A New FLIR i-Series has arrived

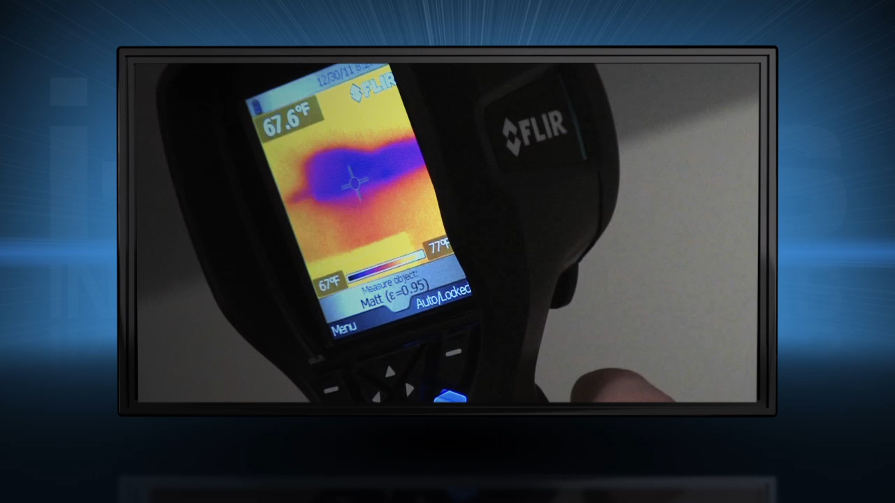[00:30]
On screen: scale top 77°F, scale bottom 67°F
electrical overloading, overheated equipment, and other potential problems fast.
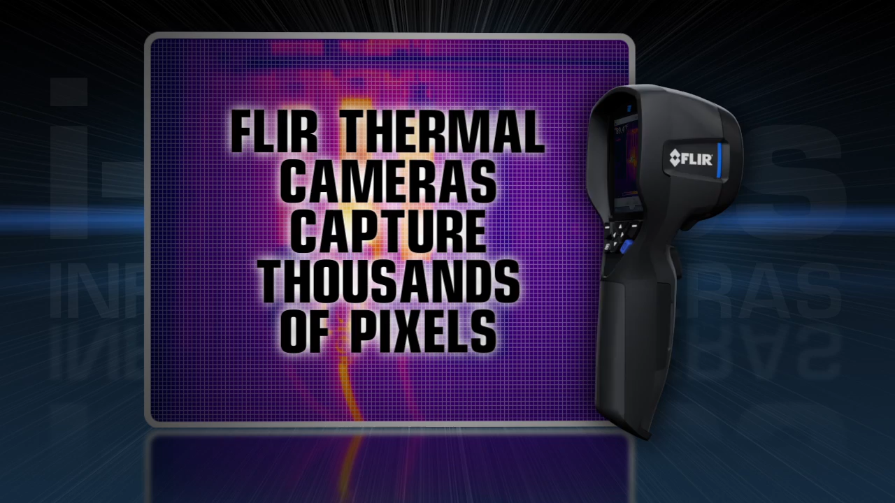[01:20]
That's why i-Series is the perfect replacement, providing crisp thermal imagery and thousands of true temperature readings in
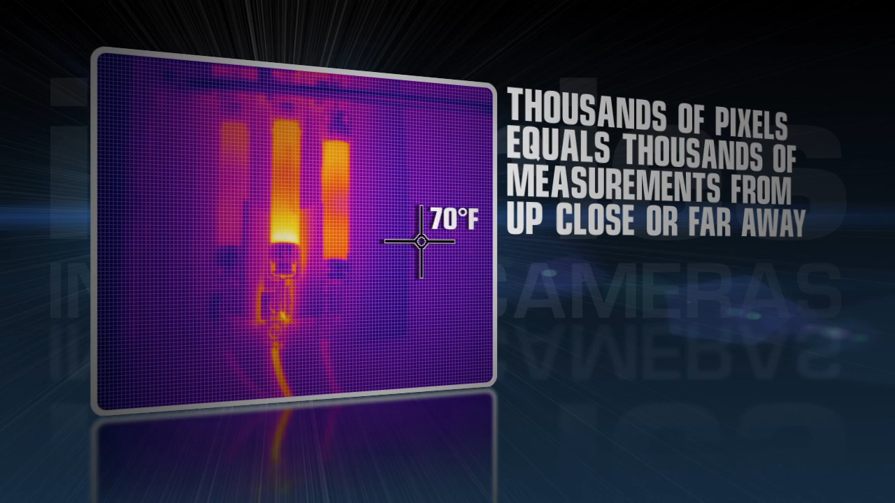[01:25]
On screen: spot 70°F
each frame to give you the complete picture instantly.